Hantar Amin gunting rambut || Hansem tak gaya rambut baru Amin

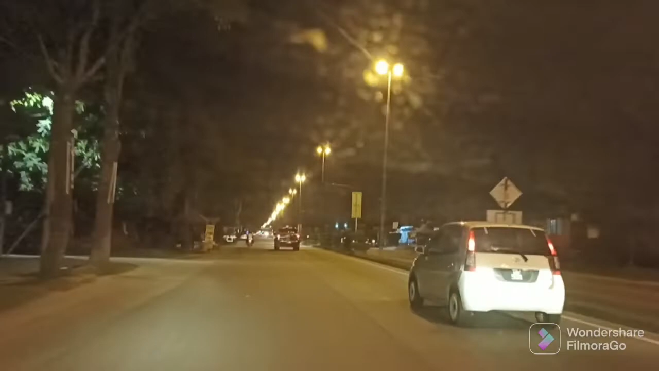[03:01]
Tu tengok tu, lampu lip-lip tu ada tak orang putih ambil?
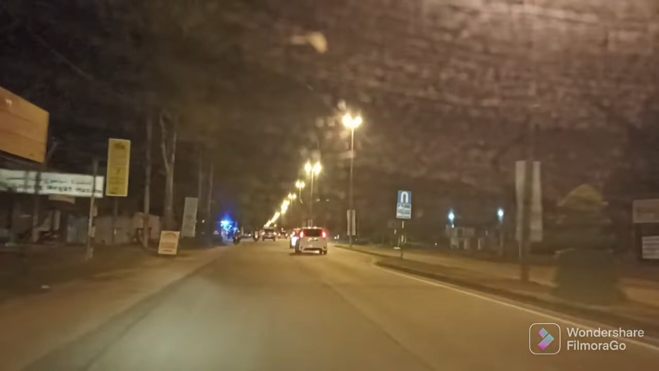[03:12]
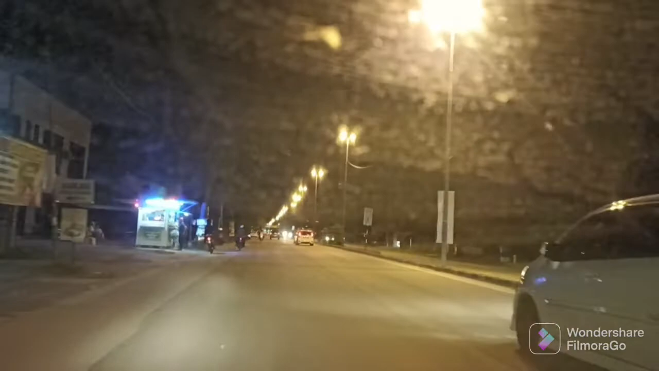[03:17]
Arung ada tak? Arung. Siapa? Tu yang Allahu Akbar. Ni naik motor semua dok tengok belakang. U-turn ni guys. U-turn ni guys. Kena U-turn. Kena U-turn. Itu orang tu pelik. Buat apa kita U-turn?